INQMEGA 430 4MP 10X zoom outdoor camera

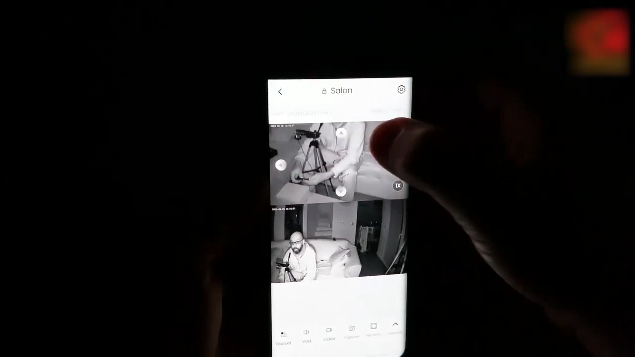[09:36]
et c'est vraiment les led infrarouges sont vraiment super pratiques